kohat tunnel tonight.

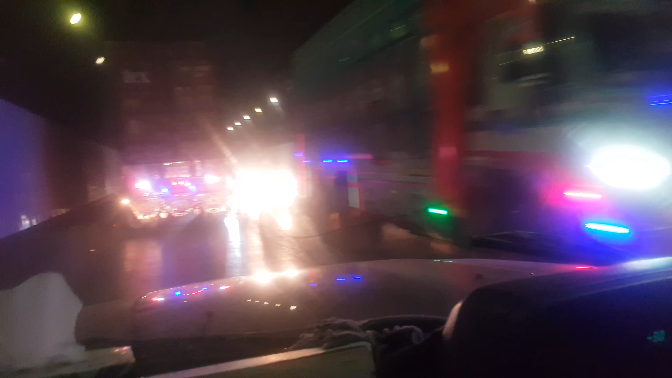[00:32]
کتنی پیاری عواز ہے ٹائروں کی یہاں پہ دیکھیں نا کیسے ٹائروں کی عواز آ رہی ہے پتہ نہیں میں تنسل کر رہی ہے نہیں نہیں نہیں یہ مات پولو لا بھائی ٹننل نگرے